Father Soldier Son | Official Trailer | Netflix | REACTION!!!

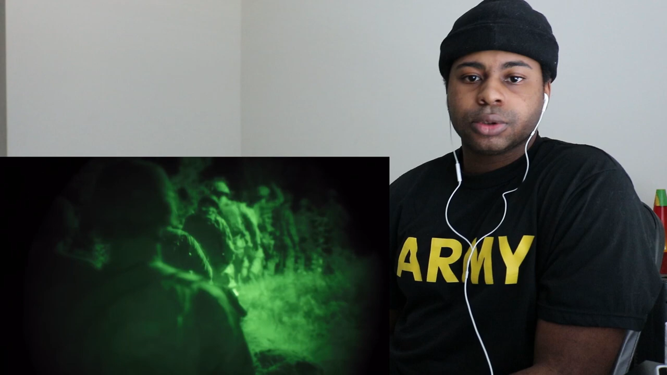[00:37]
because it's like dark and they can sneak is this a documentary